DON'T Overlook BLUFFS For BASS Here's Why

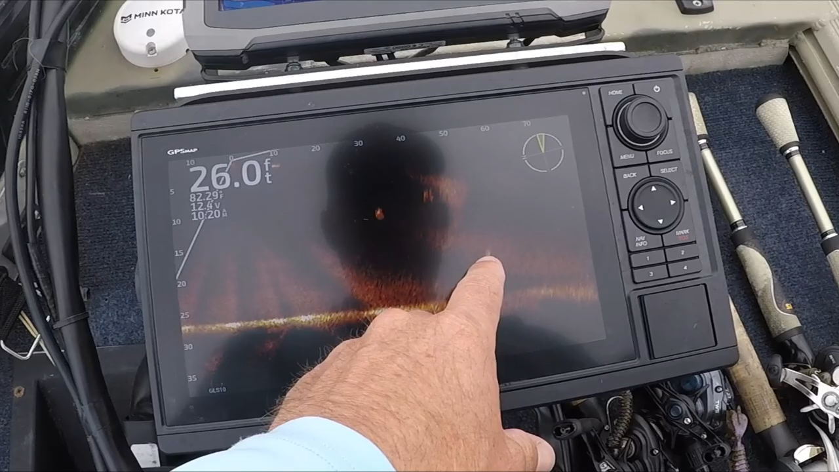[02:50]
On screen: depth 26.0 ft
They just don't want to bite. I've been messing with them on live scope, you know, throwing up all up in their grill and they won't touch it. It's super frustrating. So I got a jig bite going.
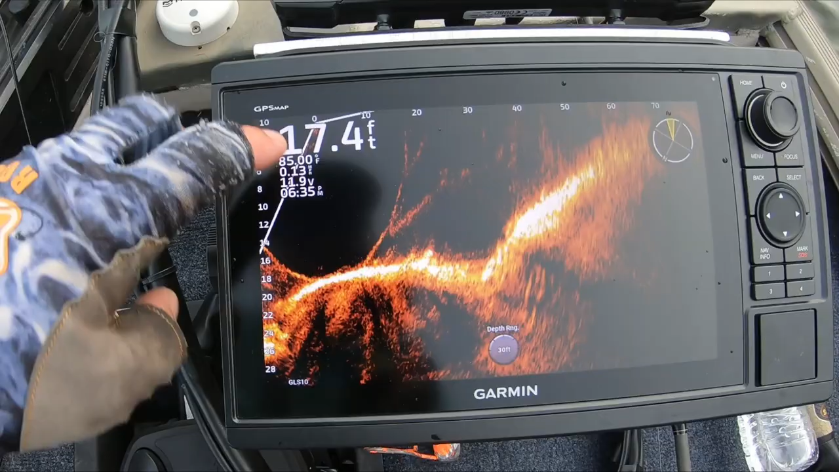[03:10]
Here's the drop right here. And there's another drop right out here. So we're just kind of throwing our jig right in this area.
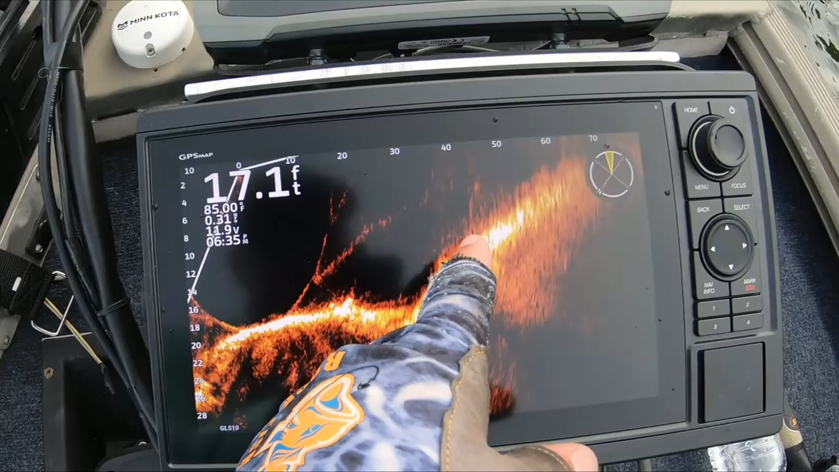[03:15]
On screen: depth 17.1 ft
Working it down, and there's a fish right there.
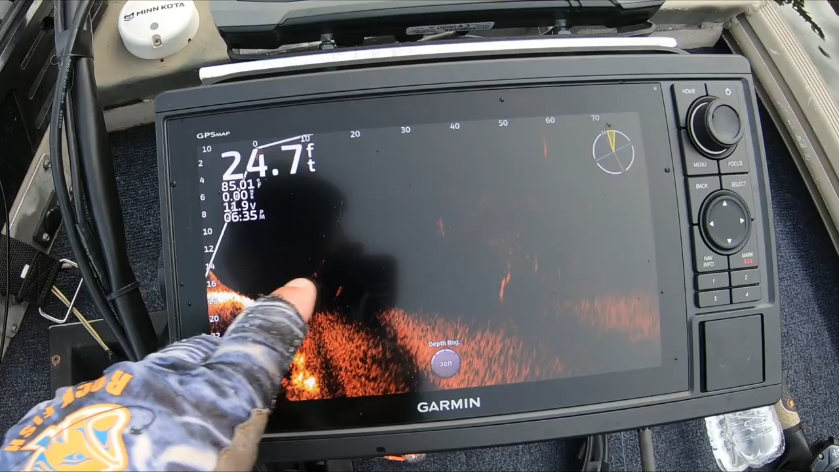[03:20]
On screen: depth 24.7 ft
They're just sitting out here suspended. They're really suspended bad. I'm just waiting for these fish to kind of pull up on this stuff.
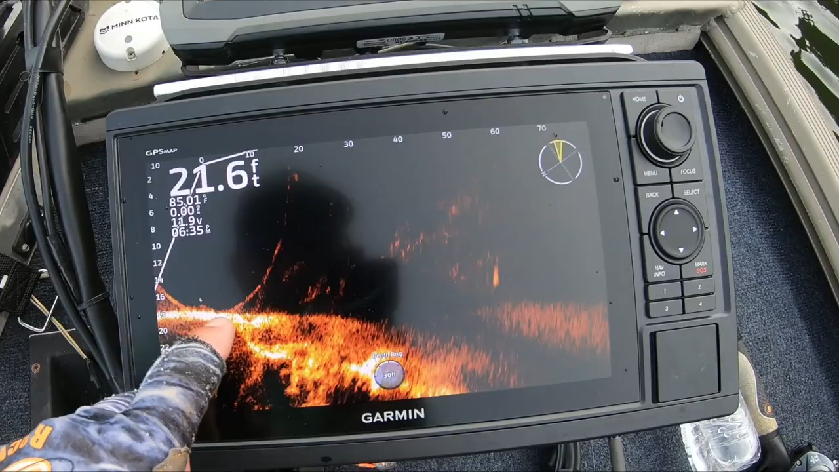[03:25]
On screen: depth 21.6 ft
But I'm just working these little rocks. Any kind of little rock, any kind of hard spot, that's where I've been getting bites at.
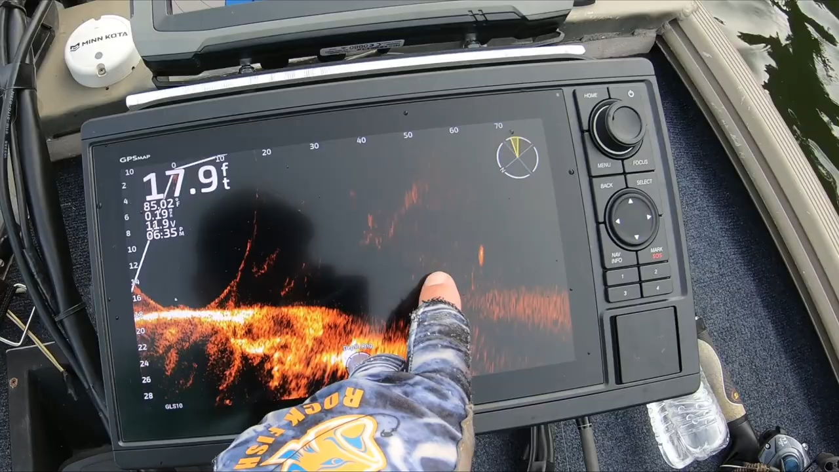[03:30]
On screen: depth 17.9 ft
And I'm just gonna keep on continuing to see these fish just swimming around up there. They need to get down on the bottom so I can catch those suckers.
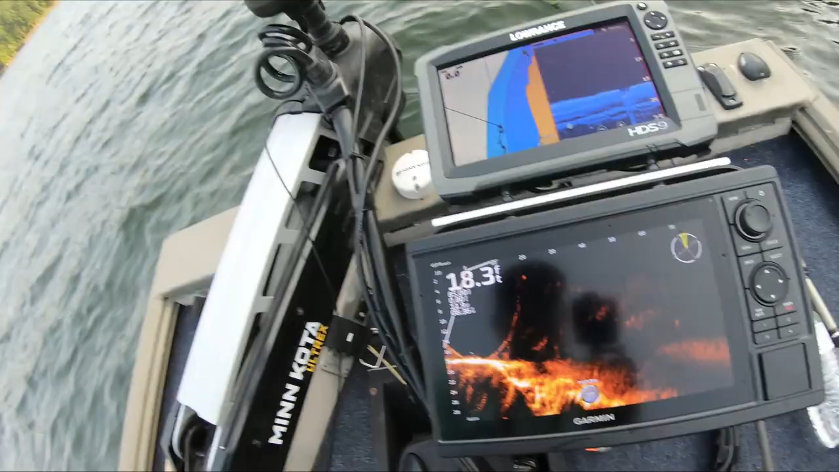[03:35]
But that's what's going on. It's a grind, summertime grind. And it's nice to finally get a few bites out here.
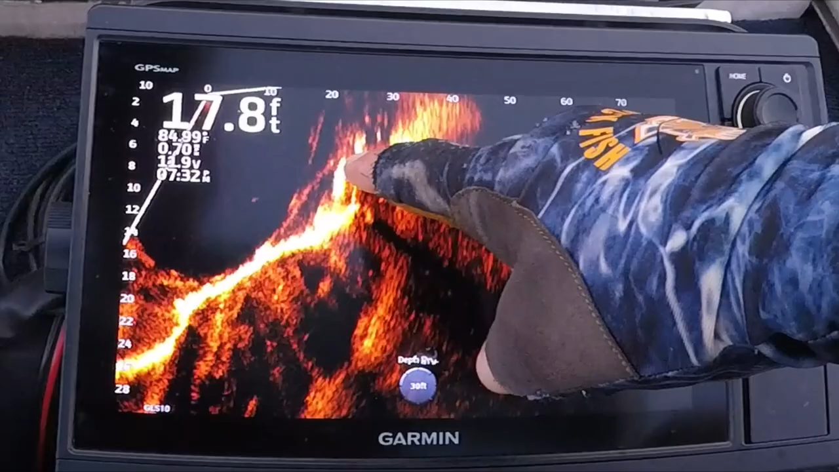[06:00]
On screen: depth 17.8 ft
You got grass on top of this ledge and it drops off. So you got two little drops and another little drop right here.
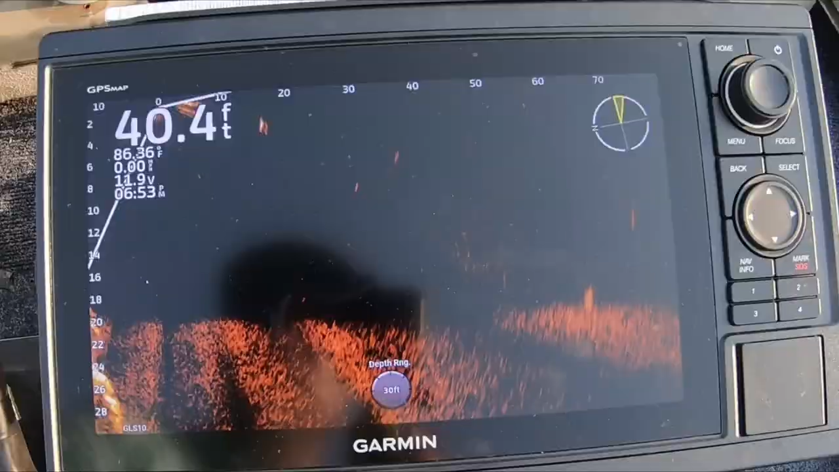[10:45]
On screen: depth 40.4 ft
But as you pan the head of the trolling motor around, you start seeing that bluff.
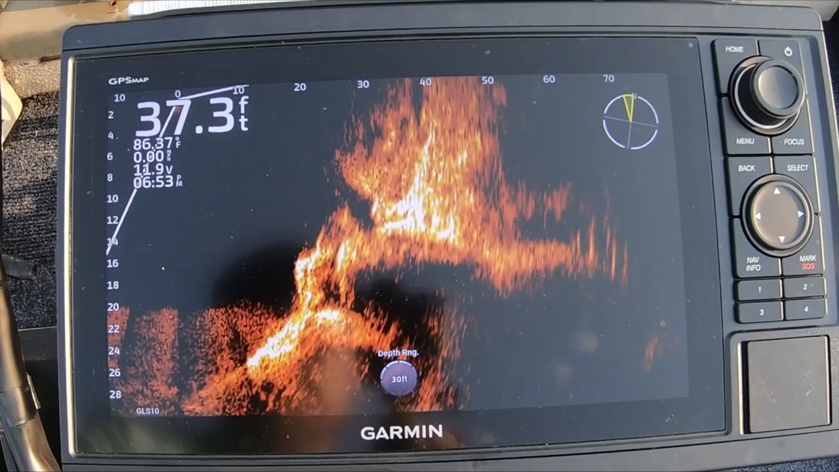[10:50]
On screen: depth 37.3 ft
So there's the drop. Right there, that drops like in 16, drops down, that first drop's like in 20-ish, and then it rolls back off to where the boat's at in 38.
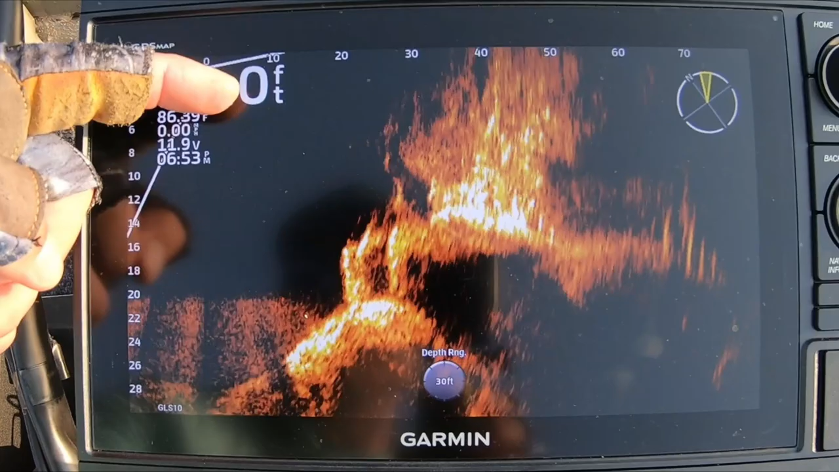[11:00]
This is some grass up there.
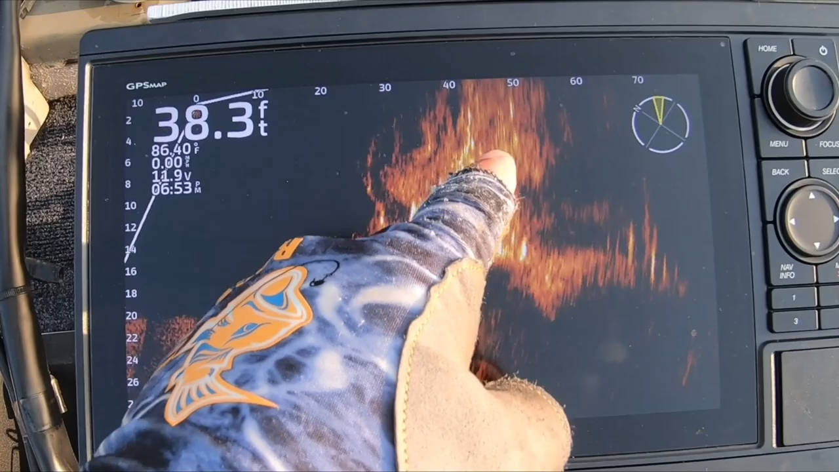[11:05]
On screen: depth 38.3 ft
So you can try to throw your bait like right here, work it down that first drop and then kind of out.
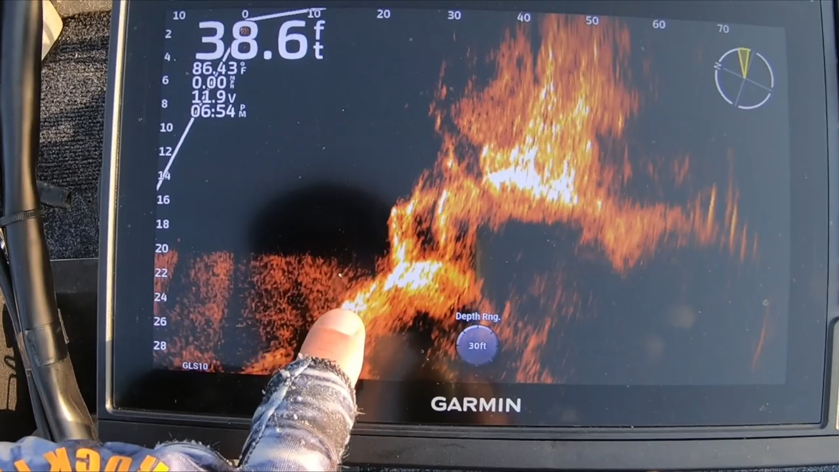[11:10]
On screen: depth 38.6 ft, water 86.43°F
You know, most of these fish have been coming in that 14-foot zone.
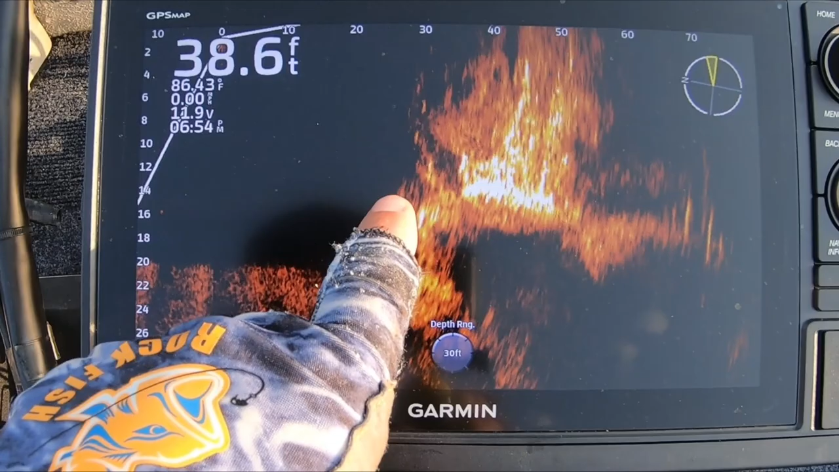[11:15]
On screen: depth 38.6 ft
So just kind of key in on this little area right here. But that's what's one of the cool things about LiveScope, is just being able to see the actual structure.
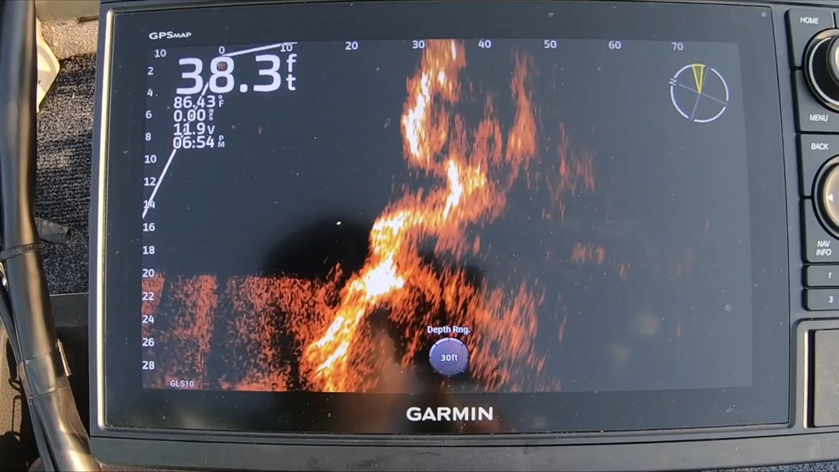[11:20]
On screen: depth 38.3 ft
And there's some small fish swimming around right there. As I pan down this bank, it just gets deep.